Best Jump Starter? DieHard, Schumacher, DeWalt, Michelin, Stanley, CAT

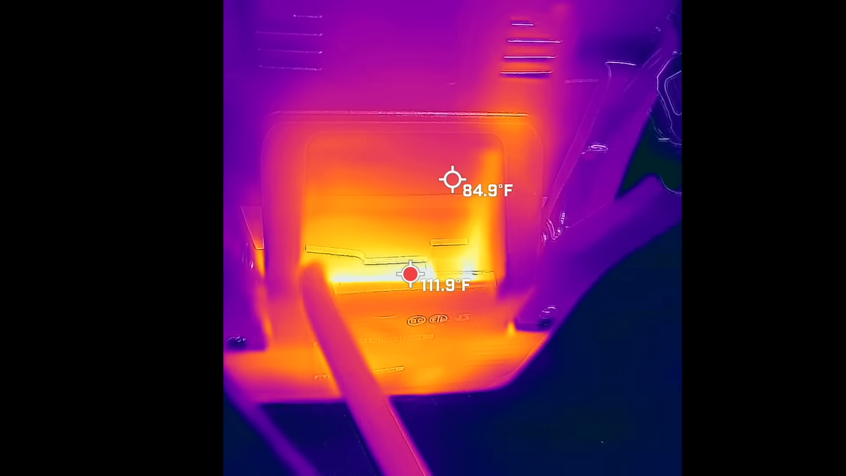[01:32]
On screen: spot 84.9°F, max 111.9°F
The hottest part of the case on the Stanley is 115 degrees Fahrenheit.
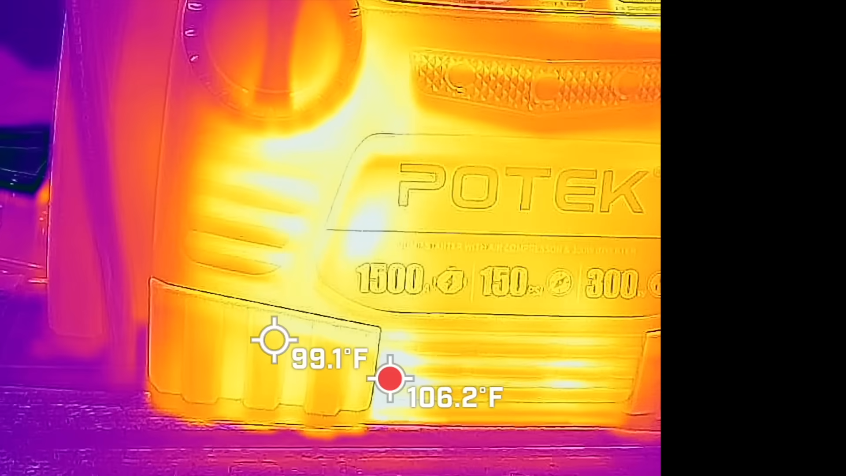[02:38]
On screen: spot 99.1°F
The Potec has plenty of charge left at 12.8 volts and the hottest part of the case is about 107 degrees Fahrenheit.
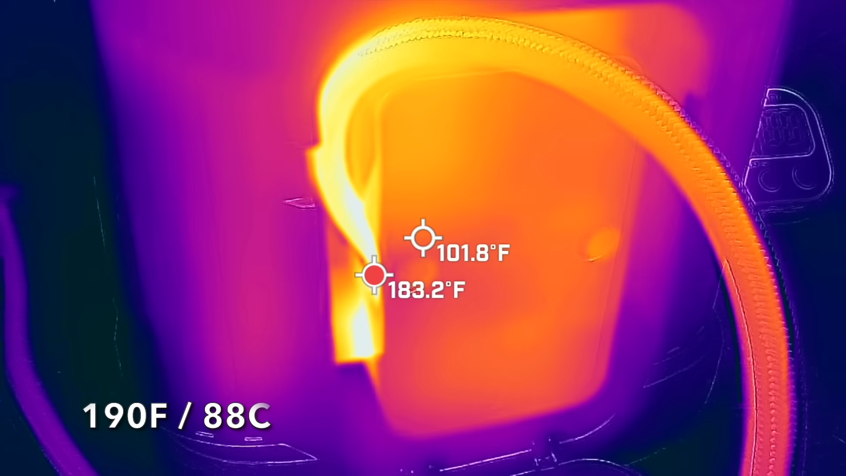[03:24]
On screen: spot 101.8°F, max 183.2°F
The hottest part of the Potec is nearly 190 degrees Fahrenheit.
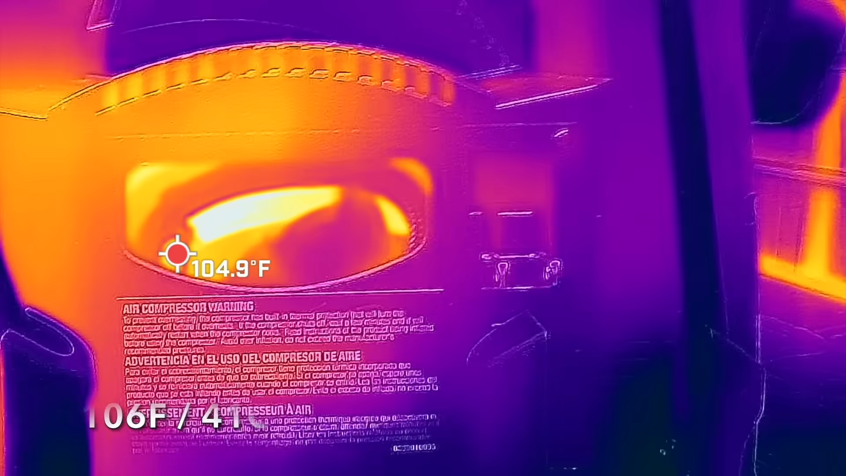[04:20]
On screen: spot 104.9°F
The hottest area on the battery case is around 160 degrees Fahrenheit.
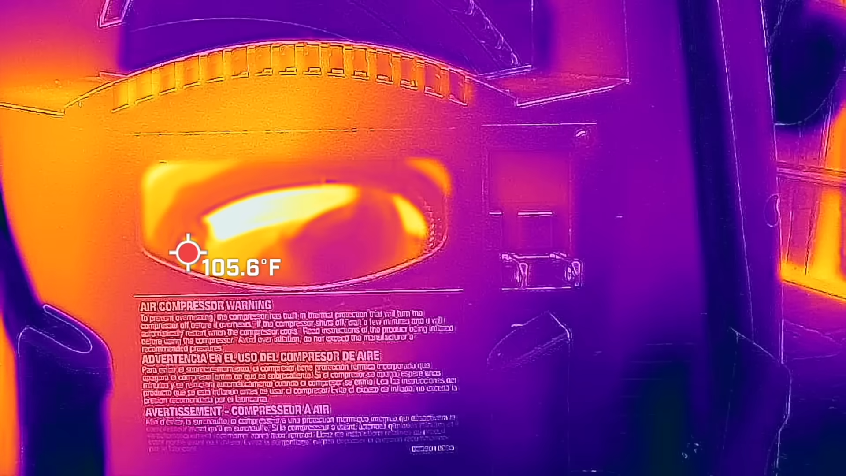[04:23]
On screen: spot 105.6°F
At a price of $149, is this DeWalt brand.
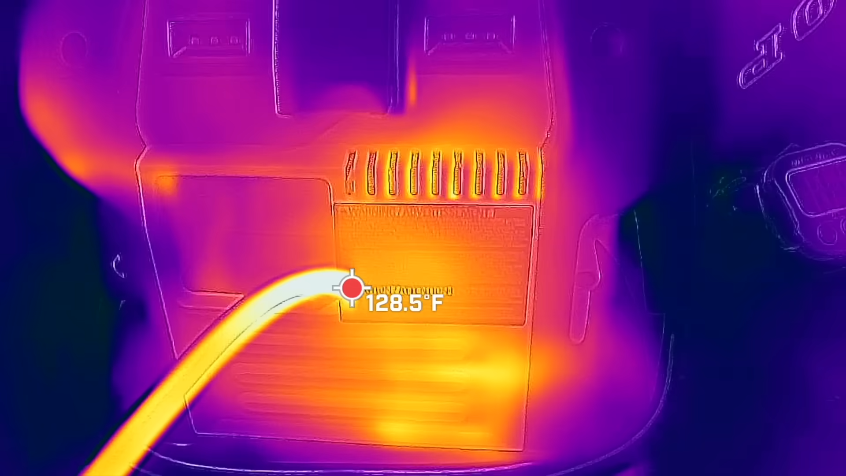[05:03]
On screen: spot 128.5°F
The hottest part of the DeWalt case is 130 degrees Fahrenheit.
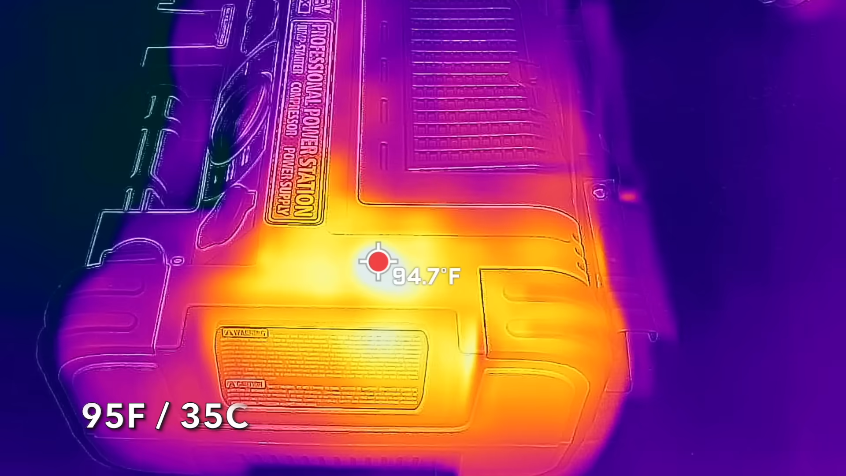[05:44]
On screen: spot 94.7°F
The hottest area on the Stanley Fat Max is only 95 degrees Fahrenheit.
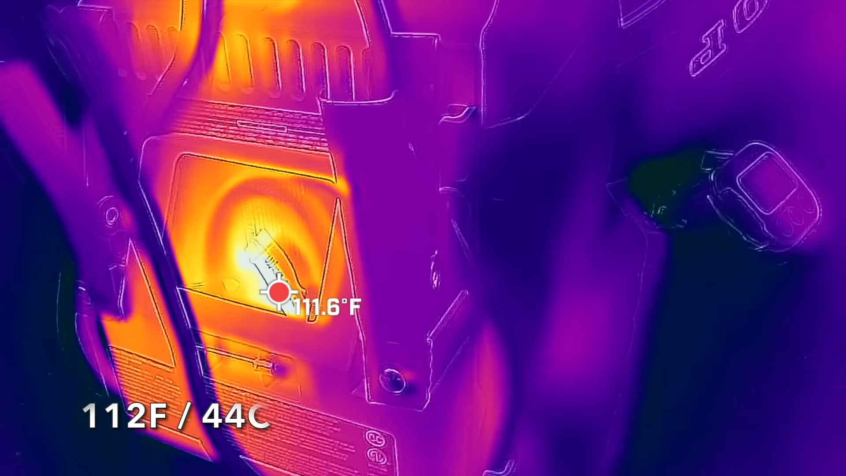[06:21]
On screen: spot 111.6°F
The hottest part of the plastic case is 112 degrees Fahrenheit.
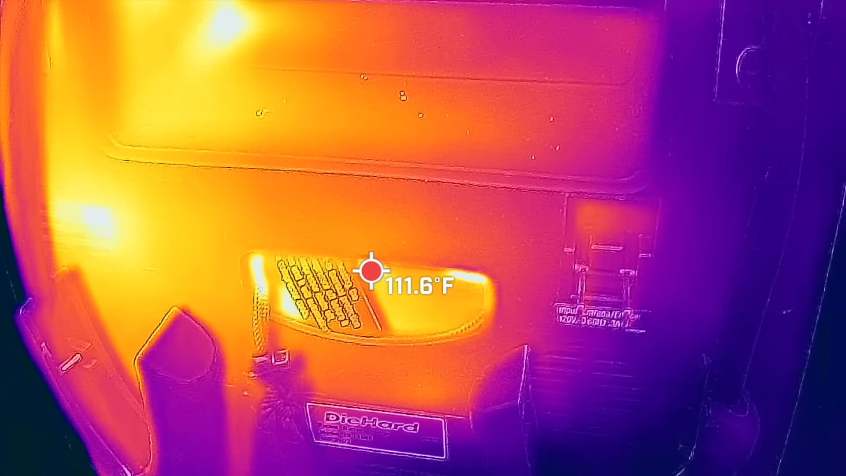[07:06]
On screen: spot 111.6°F
The hottest area of the plastic case is around 111 degrees Fahrenheit.
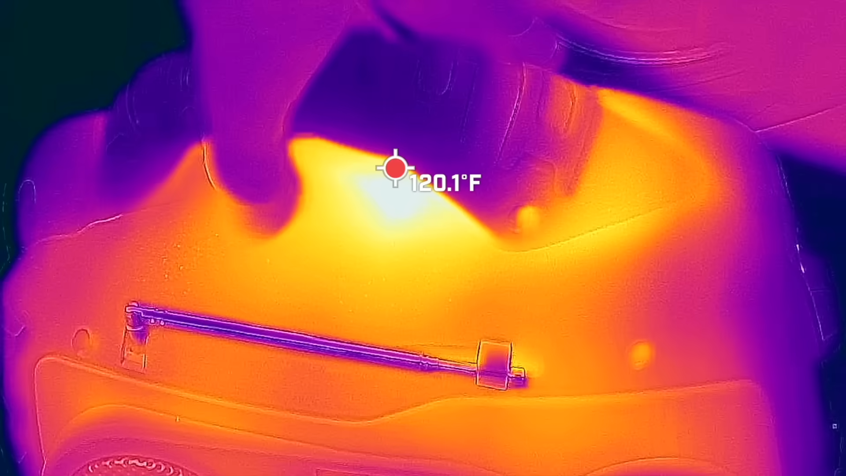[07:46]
On screen: spot 120.1°F
The top of the Michelin is around 120 degrees Fahrenheit.
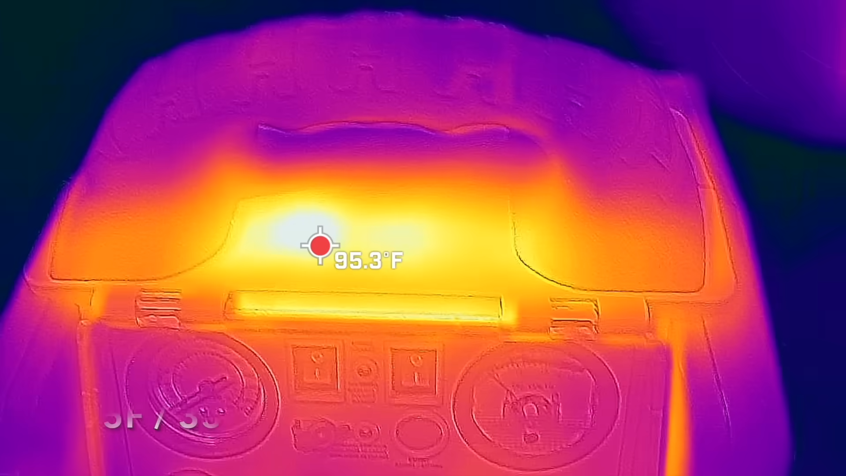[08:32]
On screen: spot 95.3°F
The hottest air in the Zune Dion is only 95 degrees Fahrenheit.